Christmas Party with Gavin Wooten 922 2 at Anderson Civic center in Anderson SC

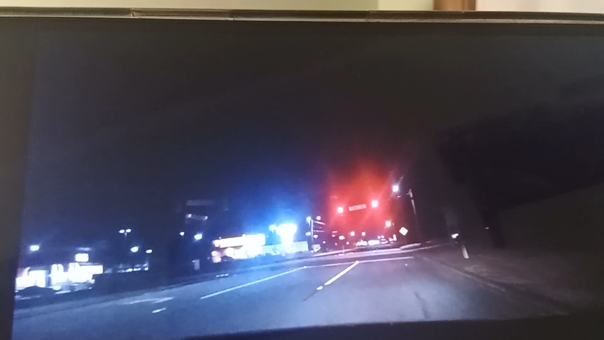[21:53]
i think that was civic center boulevard i'm pretty sure north point drive i think that's right that goes that enters that road goes towards the mall palmanna and clinton's to the left and then interstate advice to the left and clinton would have been to the right clinton will bars right here or actually no main street but clinton bull bars goes to the left right when you pass the old two right when i right when you pass my local toys or us right when you pass the local toys or us that's been closed since i'm pretty sure since year 2016 or 2007.
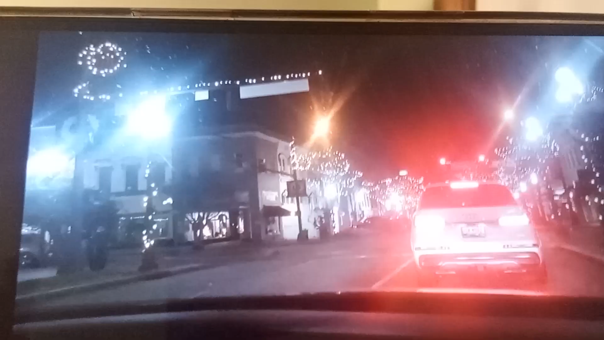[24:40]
ignore the background music guys yeah that i mean yeah this is benson street